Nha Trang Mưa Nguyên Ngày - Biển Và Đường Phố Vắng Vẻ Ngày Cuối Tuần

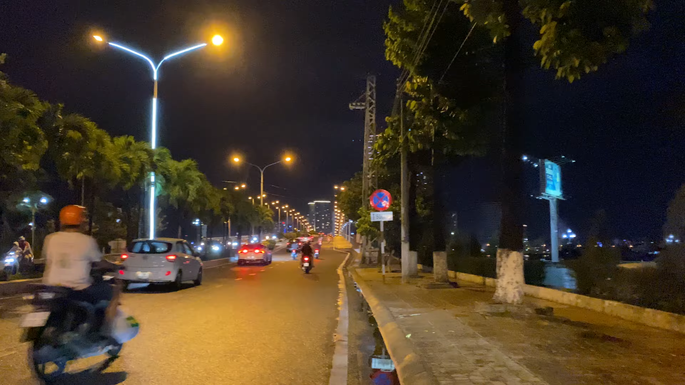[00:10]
Dạ, em xin mến chào cô chú anh chị và các bạn. Rất vui được gặp lại cô chú anh chị và các bạn trong video tiếp theo. Và chúng hình của cô chú anh chị Hoàng, đây là những hình ảnh của con đường trồng, của cái cầu Trần Phú, cũng như đi qua mé bên kia sẽ là con đường Trần Phú này.
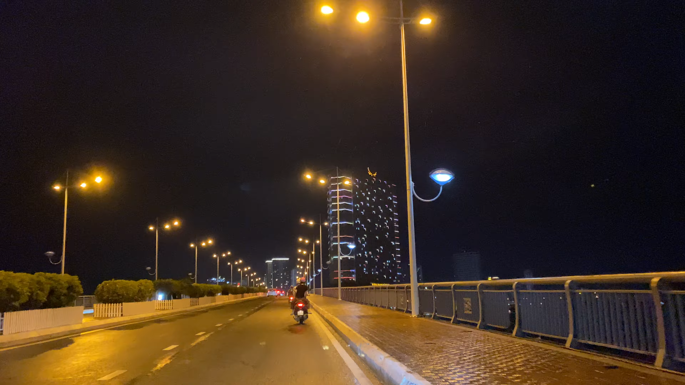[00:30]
Và đi ngược lại thì sẽ là qua con đường biển Phạm Văn Đồng, qua khu vực phía bắc của thành phố Nha Trang. Trong video ngày hôm nay, em xin gửi đến cô chú chị vào một số hình ảnh của đường phố cũng như cập nhật tình hình cuộc sống của Nha Trang.
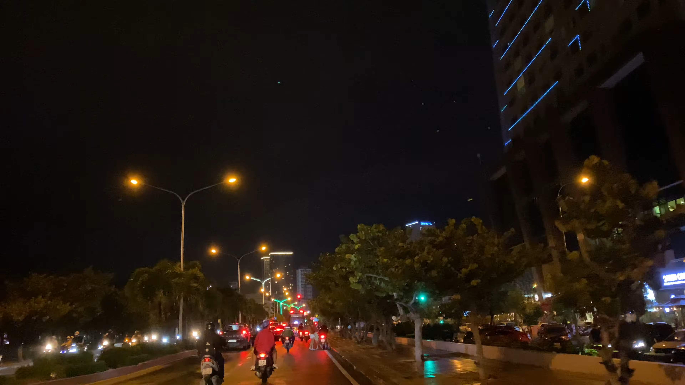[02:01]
Ngay vị trí này đi về trung tâm của thành phố thì sẽ là khoảng 2 cây số nữa quý vị.
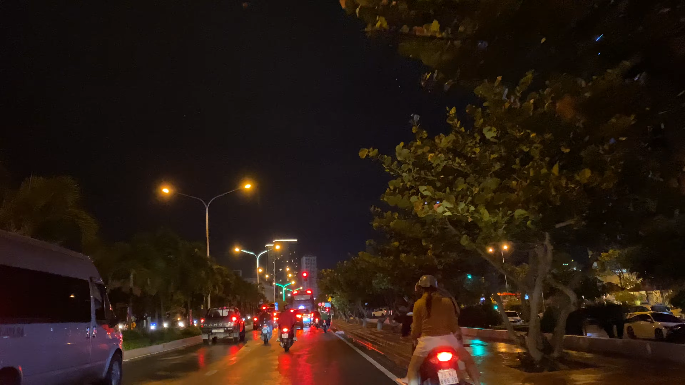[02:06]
Và đoạn này thì gần công viên, bên tay trái là công viên của Alexander Jensen,
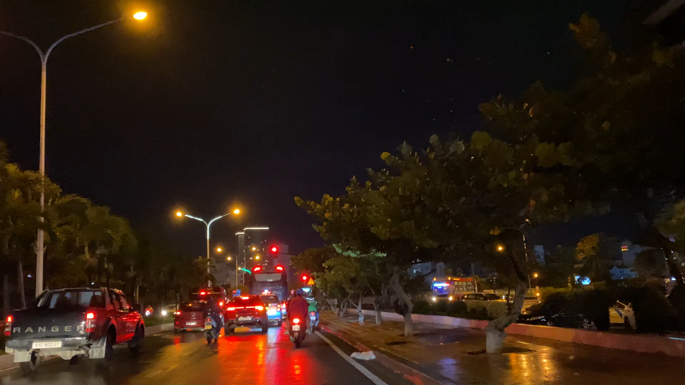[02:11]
bên tay phải là tòa nhà Mường Thanh Luxury nằm ngay góc chân cầu Trần Phú. Và ngay chỗ này là ngã ba xuống cồn và con đường Trần Phú.
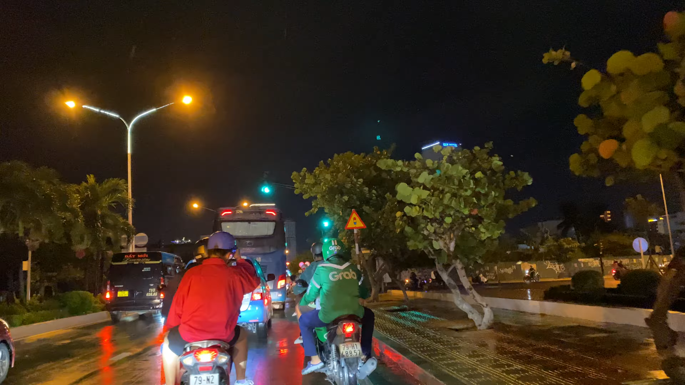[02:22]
Rẽ bên tay phải thì sẽ đi vào con đường xuống cồn, hướng ra giao lại với con đường 2 tháng 4. Thì do hiện tại là cây cầu xuống bóng đang thi công, cho nên là xe tất cả đều lưu thông qua cầu Trần Phú và có thể đi hướng qua cầu xuống cồn, con đường xuống cồn để mà qua lại đường 2 tháng 4. Còn những xe nào không muốn đi qua đường 2 tháng 4 thì có thể lưu thông tiếp trên con đường Trần Phú này và có thể rẽ qua bên con đường Gia Sen
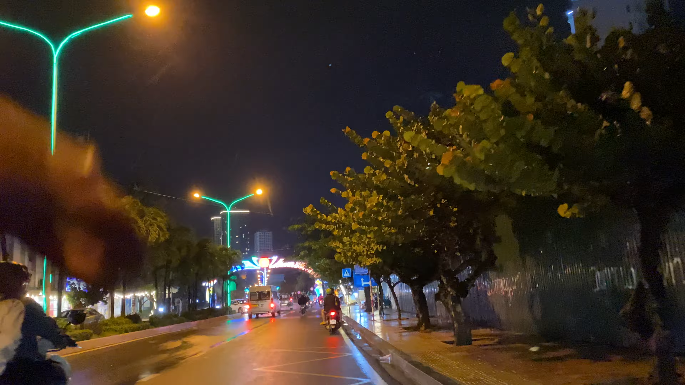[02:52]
để mà hướng đi lên vào xây Mão Vong hoặc là lên quốc lộ.
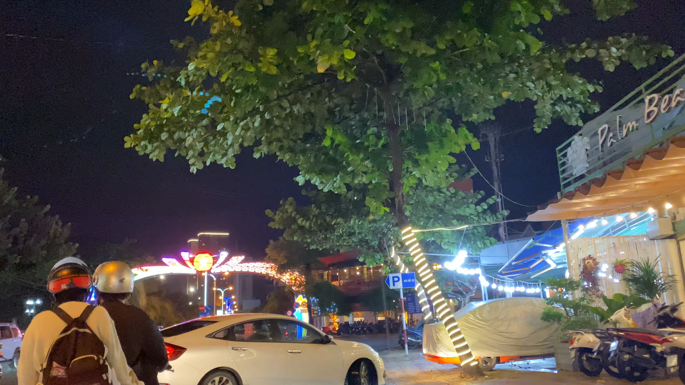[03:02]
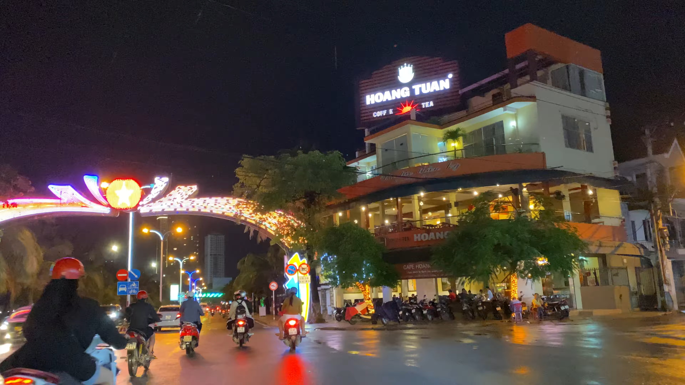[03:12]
Trời mưa cho nên là các cái quán hải sản đồ nó cũng khá là vắng vẻ vậy.
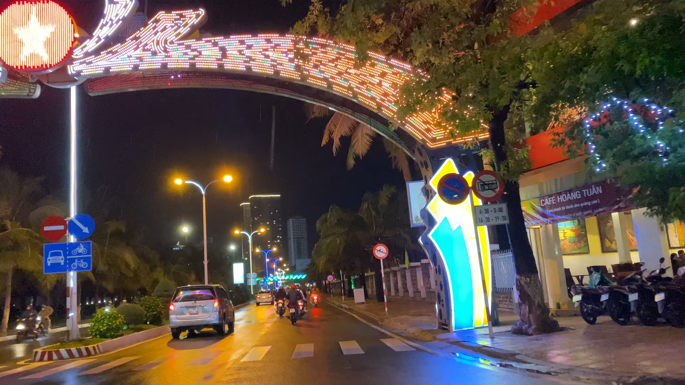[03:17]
Mưa thì mọi người ít ra đường hết.
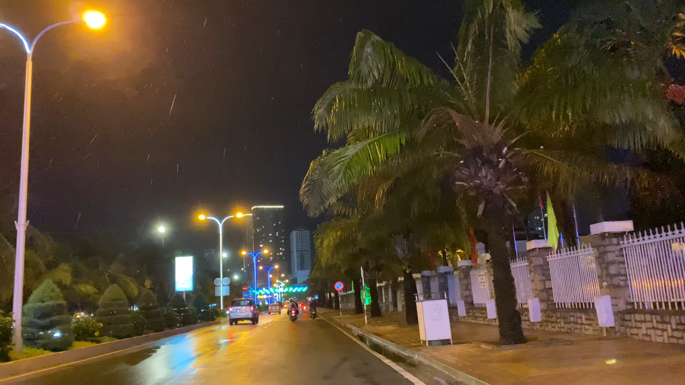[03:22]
Hôm nay cuối tuần mà như thế này là đường phố khá là vắng đó. Và hiện tại giờ này trời cũng đang mưa nè.
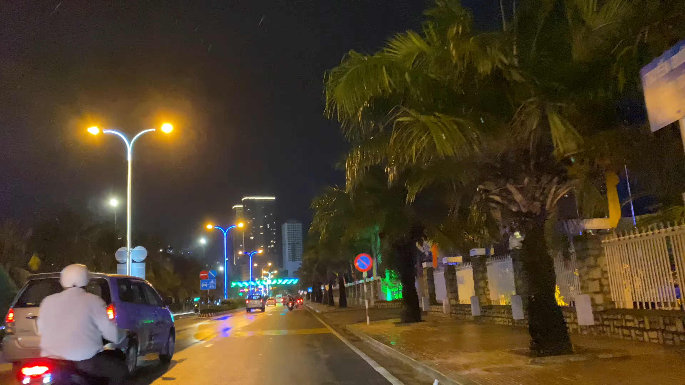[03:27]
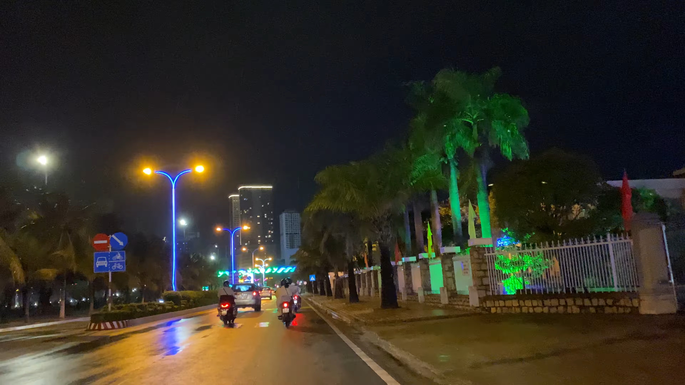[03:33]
Mưa mỗi lúc là lớn hạt rồi.
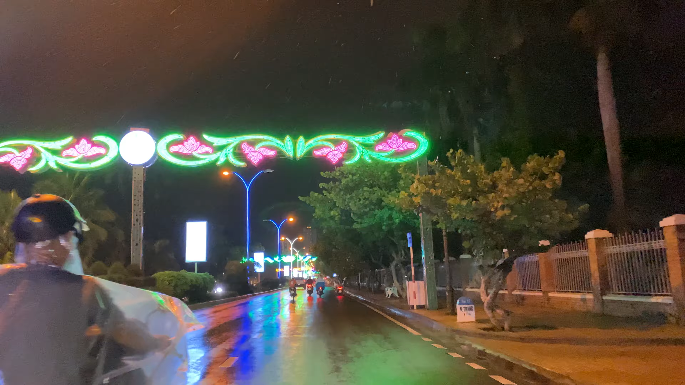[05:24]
Viện Pasteur rất là rộng quý vị. Và đối diện là điểm nằm trên con đường Trần Phú này. Bên cạnh của viện Pasteur đó là cái Sunrise Hotel Nha Trang. Và đoạn này là bên tay phải quý vị là cái Hotel Sunrise này.
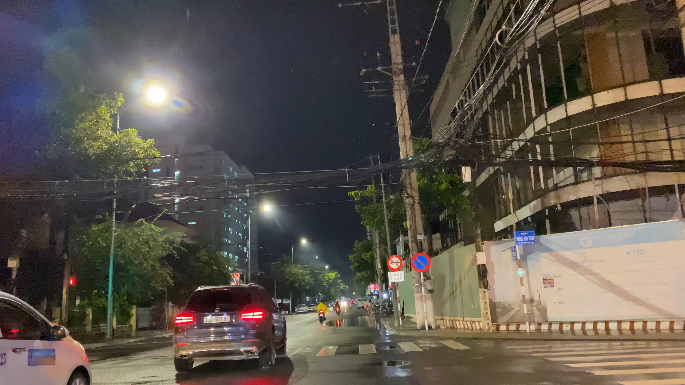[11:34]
Góc này là đường Hồ Hóa Thám giao với Yesen.